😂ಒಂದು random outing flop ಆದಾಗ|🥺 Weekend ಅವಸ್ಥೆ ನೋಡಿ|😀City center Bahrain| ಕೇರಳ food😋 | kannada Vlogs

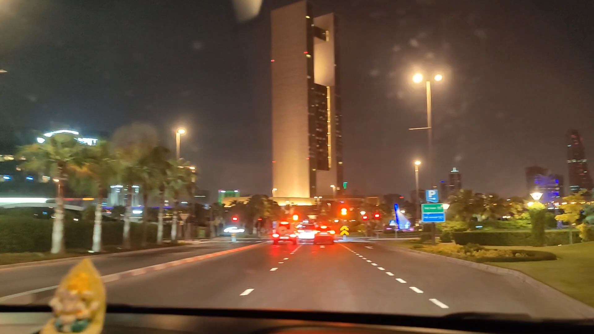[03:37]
ಬಟ್ ಹೆಂಗೆ ಹೋದರೂ ಹಾಗೆ ನಾವು ಹಂಗೆ ಅಲ್ಲಲ್ಲೇ ಸುತ್ತಾಡ್ತಿದ್ವಿ ಹೊರತು ಒಂದು ಪಾರ್ಕಿಂಗ್ ಸಿಗ್ತಾರಲ್ಲ, ಆ ಕಡೆ ಹೆಂಗೆ ಹೋಗೋದು ಅಂತ ಗೊತ್ತಾಗ್ತಿರಲ್ಲ,
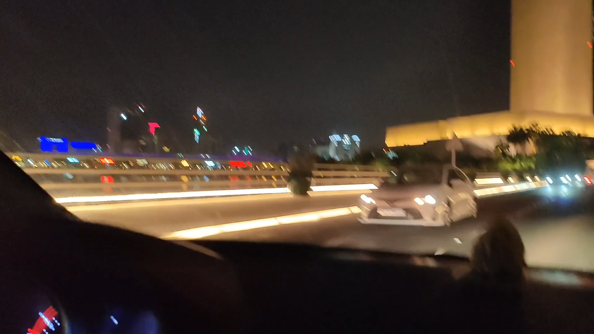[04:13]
ರೌಂಡ್ ಮಾಡಿಕೊಂಡು ಸುತ್ತಿದ್ದೇ ಸುತ್ತಿ ರೋಡ್ನ ಸುತ್ತಿ ಸುತ್ತಿ ಸುತ್ತಿ ಮಾಡಿದ್ದೀವಿ. ಕೊನೆಗೆ ಫೈನಲಿ ಒಂದೇನೋ ಒಂದು ಪಾರ್ಕಿಂಗ್ ಸಿಕ್ತು ಆಯಿತಾ.
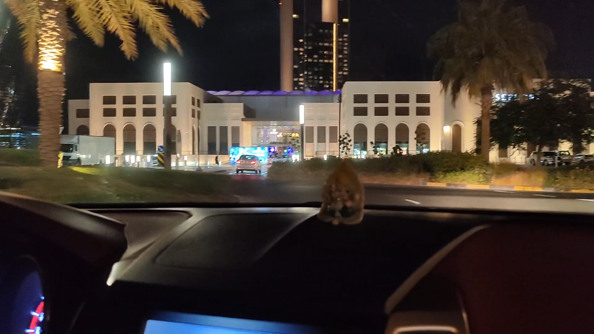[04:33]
ಸೊ ವಾಪಸ್ ಅದ್ರ ಪಕ್ಕನೇ ಅವೆನ್ಯೂ ಮಾಲ್ ಅಂತ ಇದೆ ಆಯಿತಾ, ತುಂಬಾ ಚೆನ್ನಾಗಿದೆ ಅದೇ ಅವೆನ್ಯೂ ಮಾಲು, ಸ್ಟ್ರೀಟ್ ಲೈಕ್ ಮಾಲ್ ಅಂತ ಇತ್ತು.
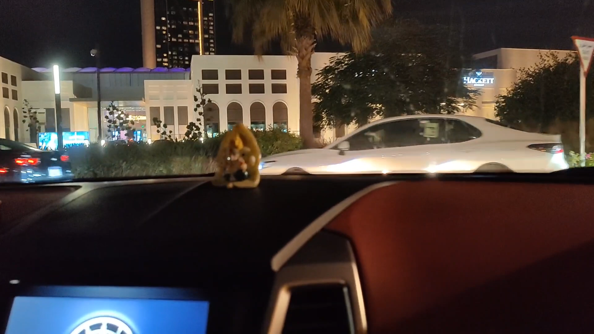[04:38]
ಸೊ ಹೋಗೋಣ ಅಂತ ಬಂದ್ವಿ.
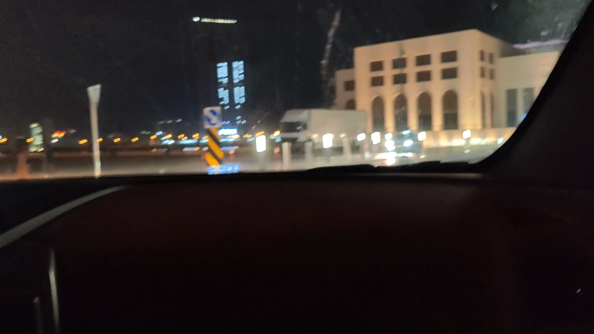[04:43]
ಇಲ್ಲಿ ಇನ್ನೂ ಒಂದು ಕತೆ, ಫುಲ್ ಹುದ್ದಕ್ಕೂ ನೋಡ್ತಿದ್ವಿ, ಆಲ್ಮೋಸ್ಟ್ 2.5 kilometers ತನಕನೂ ಫುಲ್ ಕ್ರೌಡ್ ಫುಲ್ ಪಾರ್ಕಿಂಗ್ ಹಾಕ್ಬಿಡಿದ್ದಾರೆ,